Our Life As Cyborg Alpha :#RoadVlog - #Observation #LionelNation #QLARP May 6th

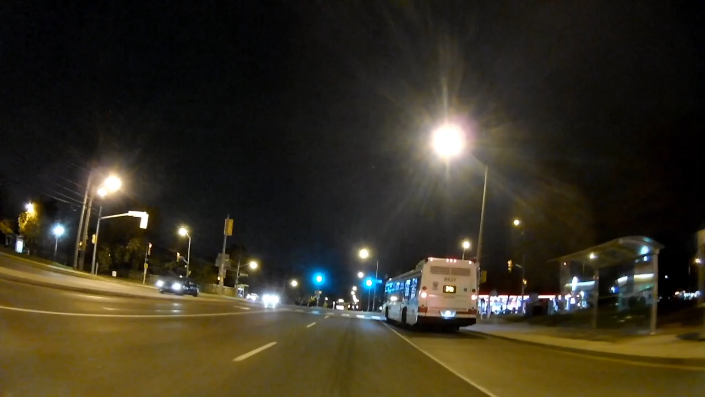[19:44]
Go ahead. So now I'll be trailing the bus for a bit. The slowdown was a bit more than I anticipated, but I was still able to manage it.